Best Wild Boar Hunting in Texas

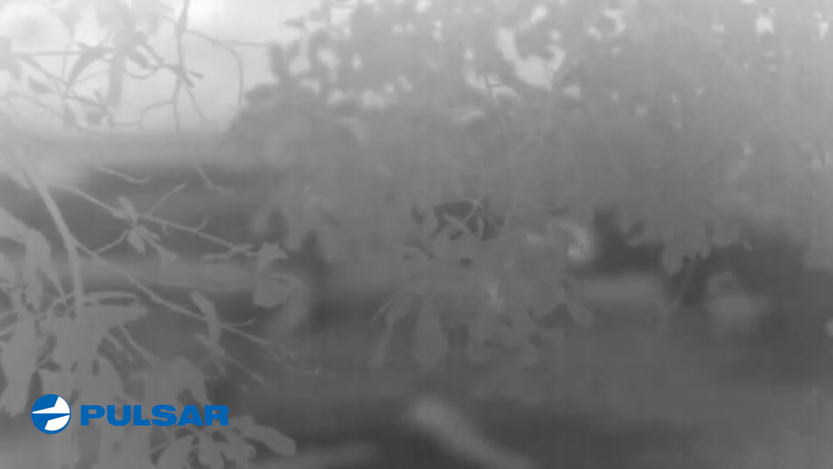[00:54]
I was absolutely covered up with hogs, and literally,
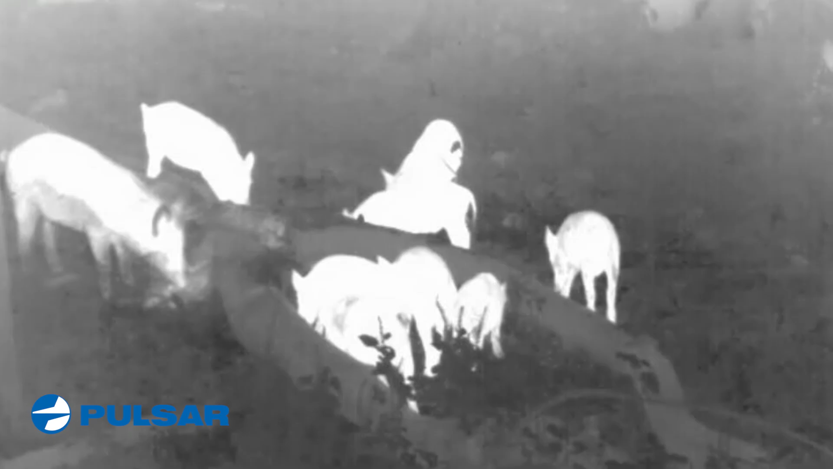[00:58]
I had trouble trying to make up my mind which one I was going to take.
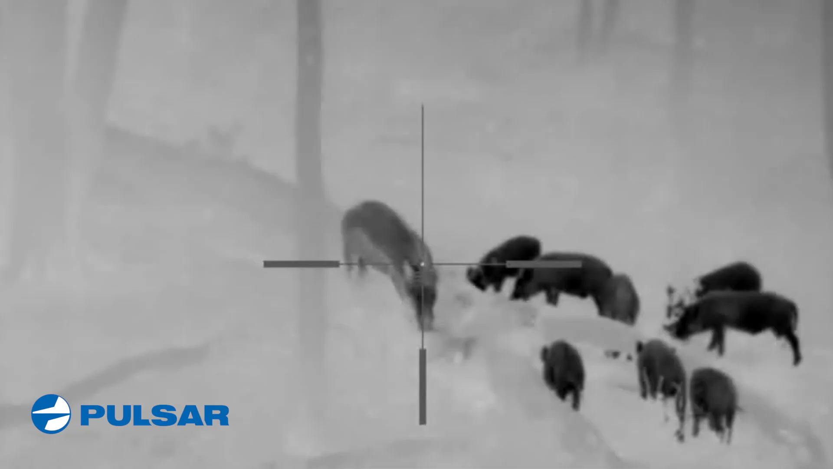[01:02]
I'd settled the crosshairs on one, and think,
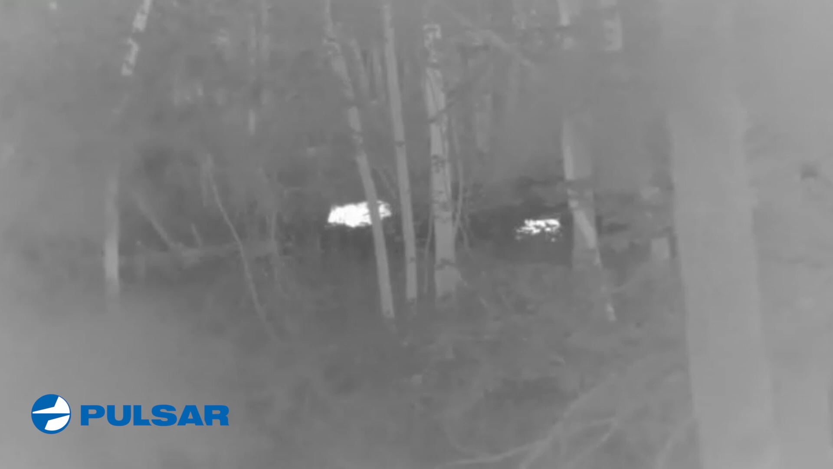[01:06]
no, and then I'd put them on another, and keep in mind,
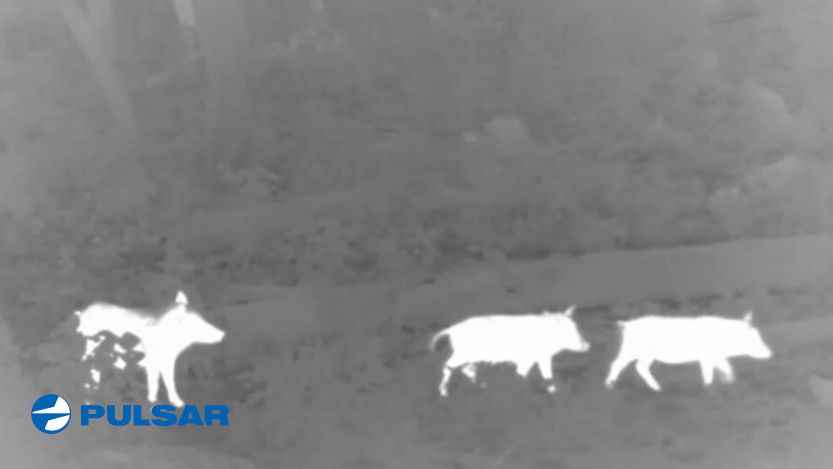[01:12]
it is pitch black dark, and the hogs have no idea that I'm in the tree. It was about an hour that passed by, and this boar shows up, and I'm telling you, he's a lot bigger than he looks when we ground check him here in a minute.
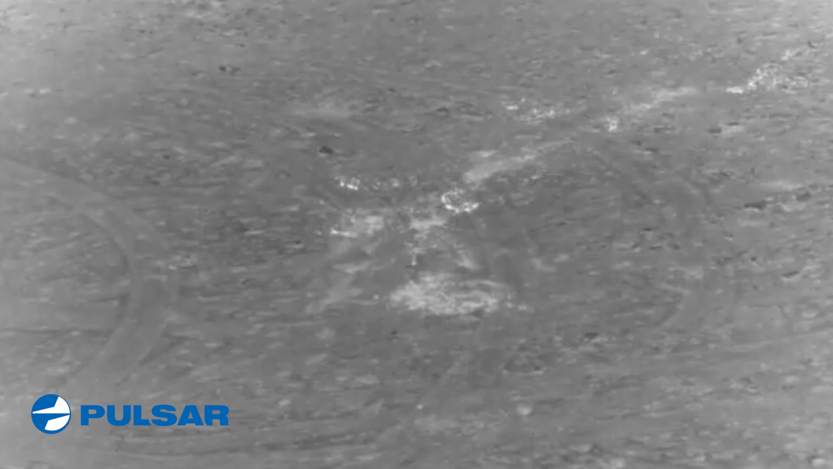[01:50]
Oh, you can actually see the blood. Look at the blood on the ground. Oh yeah, I smoked him. I could see blood with the Helion. Look at the blood right here. Holy smokes, there is blood everywhere.
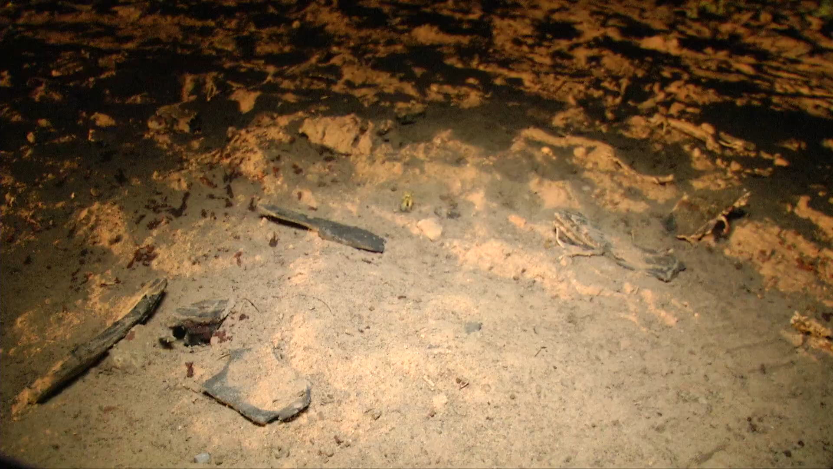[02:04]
Oh my gosh, there's blood all over here. One of the big benefits of using a thermal at night is not just the fact that you can hunt with it, but after you knock an animal down, it is so easy to use the thermal to be able to locate the animal when it's on the ground.
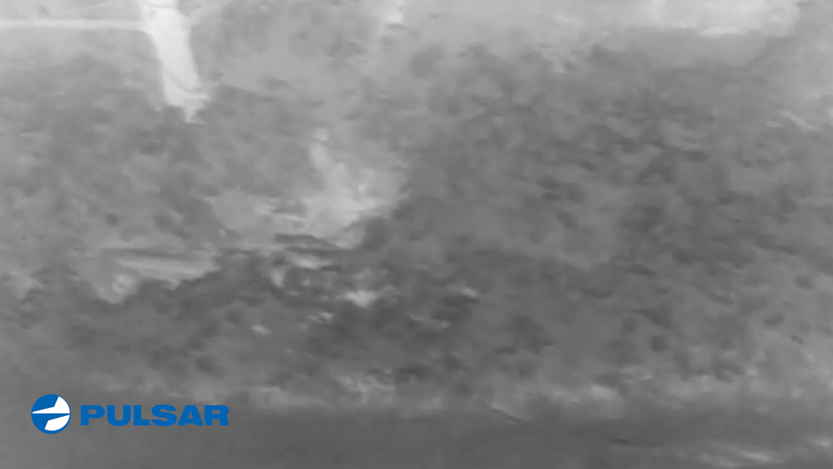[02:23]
Think about it, it's black dark, you're looking for little specks of blood on the ground. Normally, well, not with a thermal, you just scan the area, and when you see them, they pop.
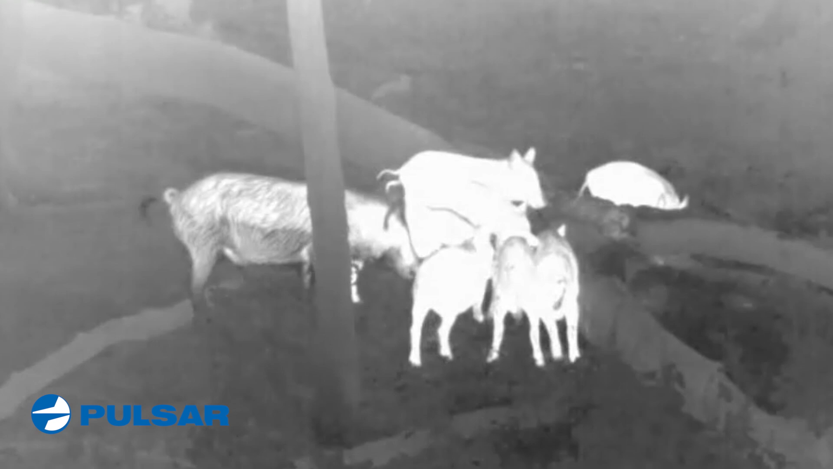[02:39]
I mean, look at this. That's a great big old boar hog right there, and he came out for an evening stroll.